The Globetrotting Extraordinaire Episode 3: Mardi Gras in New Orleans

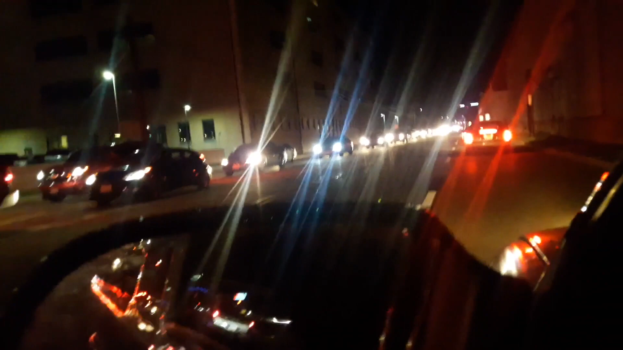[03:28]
And you cannot drive your car anywhere in the city.